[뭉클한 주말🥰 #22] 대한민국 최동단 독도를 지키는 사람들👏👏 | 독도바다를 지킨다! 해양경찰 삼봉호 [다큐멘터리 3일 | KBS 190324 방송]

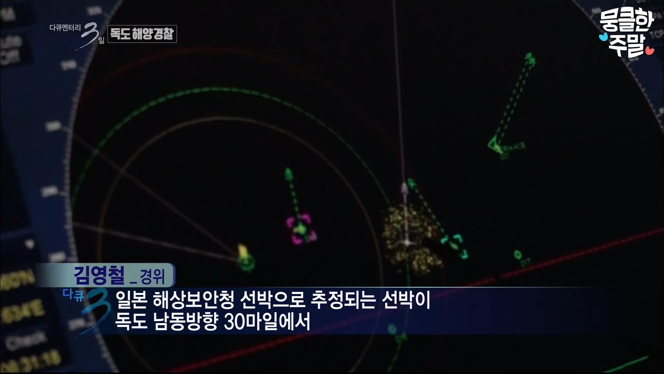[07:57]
의심되는 선박이 독도 남동방 한 30마일에서 독도 동쪽 방향으로 지금 코스를 잡고 올라오고 있는 상황입니다.
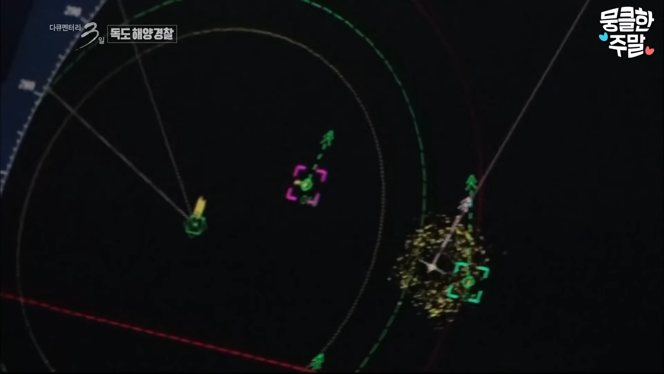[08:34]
그 사이 독도 해역에 더 가까워진 일본 선박.
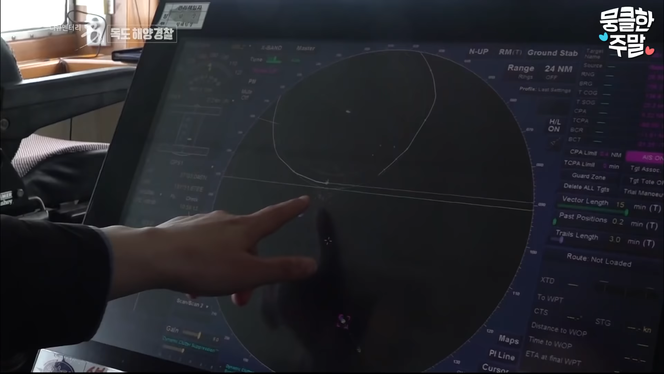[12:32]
보시면은 이게 저희 요 표시가 저희 본함이고요.
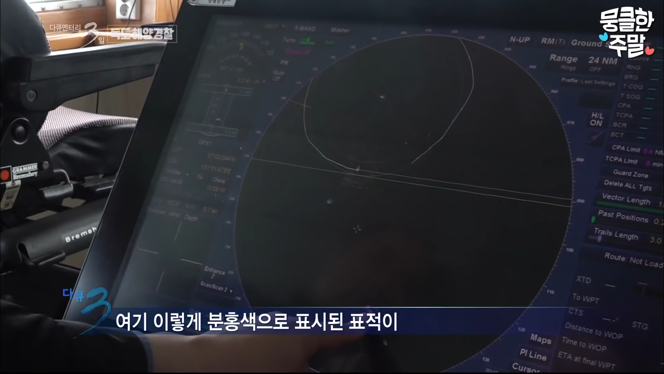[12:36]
지금 여기 이렇게 분홍색으로 표시된 타켓이 1해상보안청 함정입니다. 그리고 지금 여기가 독도고요.